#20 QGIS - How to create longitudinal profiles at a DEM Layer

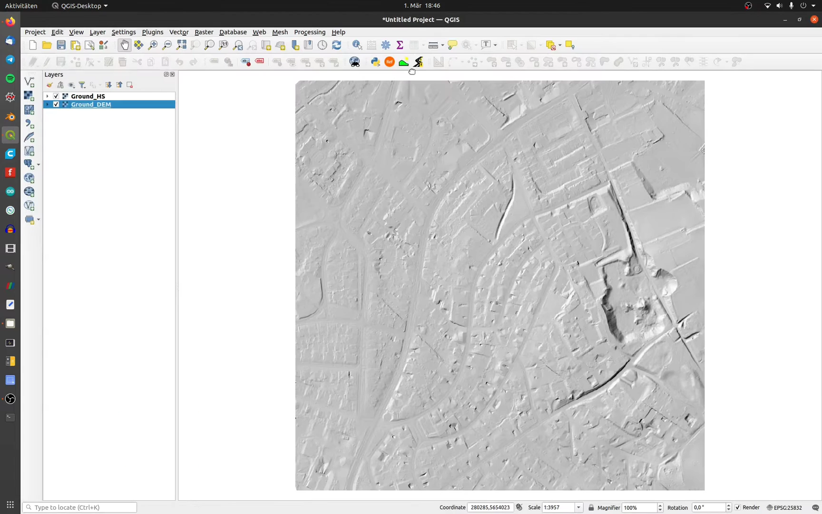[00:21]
To install it, click on plugins and then manage and install plugins. Search for profile and install the tool. Now you should have the icon at your toolbar. Start the tool. First we need to add the DEM layer. Click on the layer and then on add layer. You can load more than one layer and choose different colors for each one. With the temporary polyline you can draw a line and the longitudinal section is displayed below. The position of the cursor is displayed on the polyline with additional info of the length and the height in the profile.
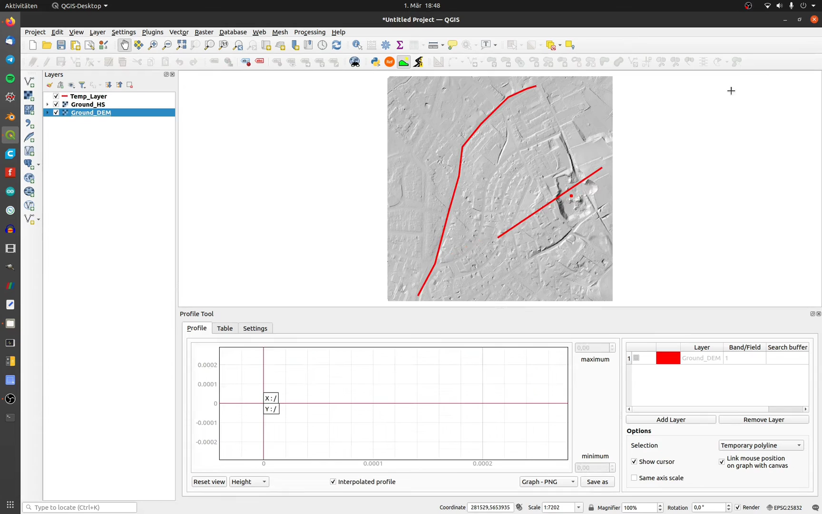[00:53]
It's also possible to draw lines in another layer to create a profile. Choose selected polyline and Highlight the polyline layer.
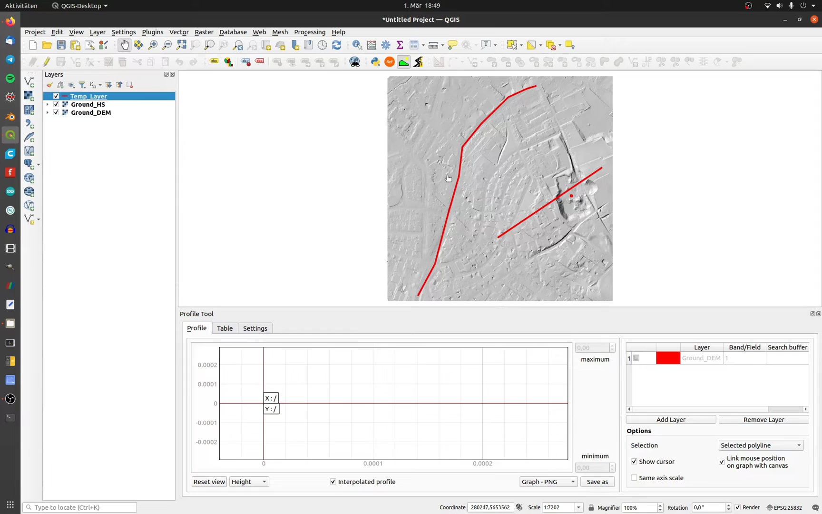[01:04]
Now you can display the profile at a specific polyline. Disable the option show cursor to export the displayed profile. There are four file types to export. For my reports I often use the PNG type.
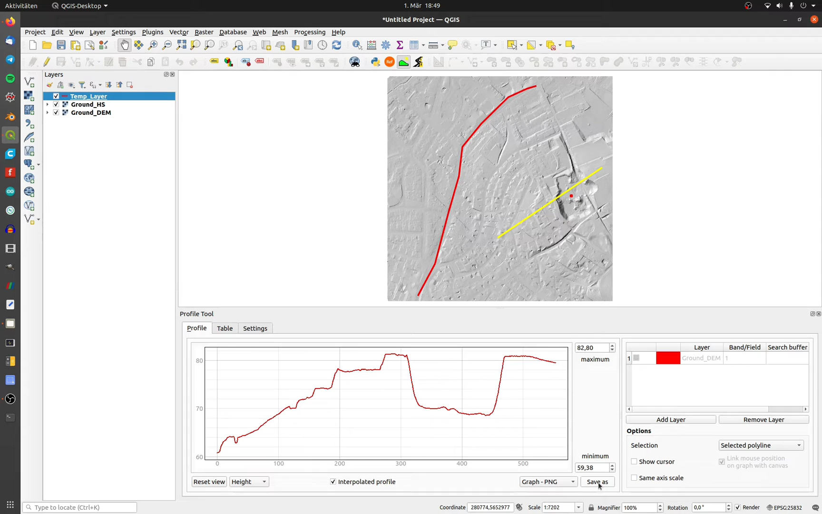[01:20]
To display the profile picture and an overview in the report I will add points to the layer. Open the tool box and type in points.
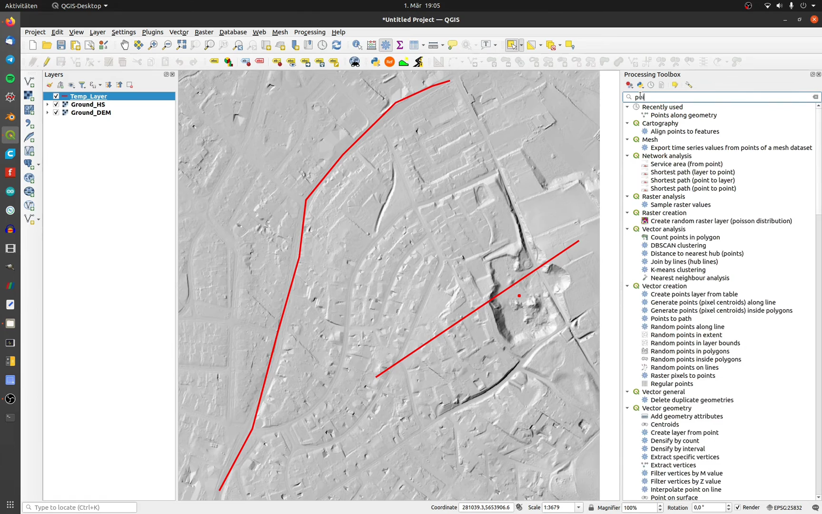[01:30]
Click on points along geometry and set the distance according to the length of the polyline. Open the properties of the point layer and go to labels.